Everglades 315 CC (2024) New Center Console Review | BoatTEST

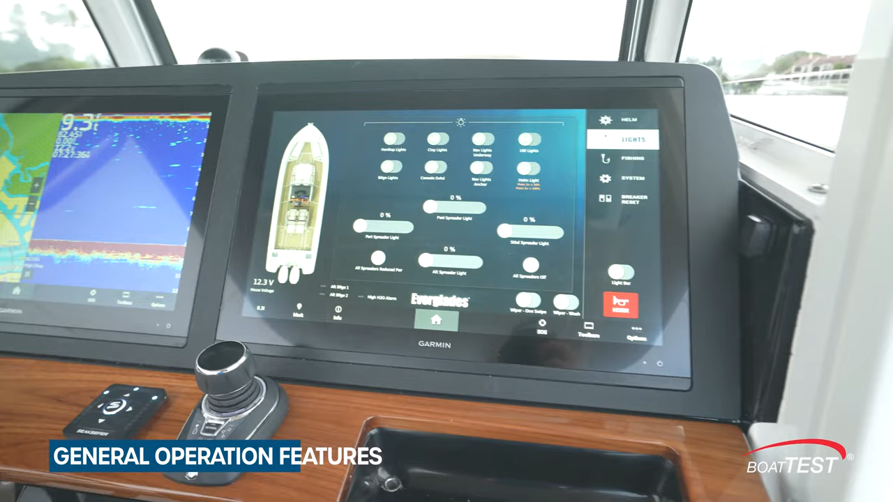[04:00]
Heading the list of general operation features is the helm. It's a masterpiece in simplicity.
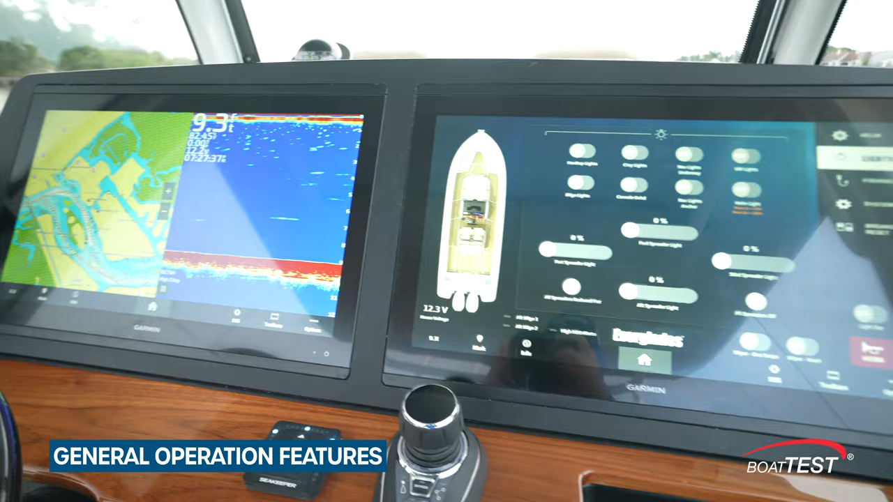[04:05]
The console is dominated by two 22 inch Garmin touchscreens.
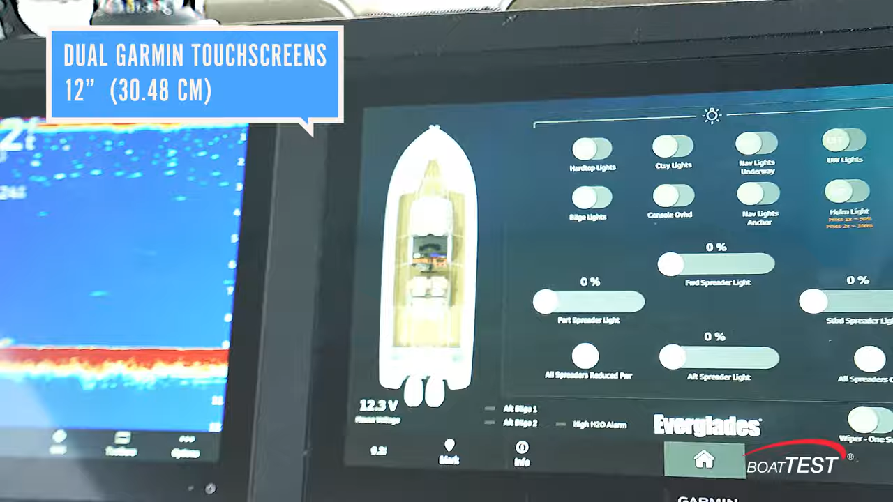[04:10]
Virtually everything on the boat and engine is monitored here and can be controlled by a touch.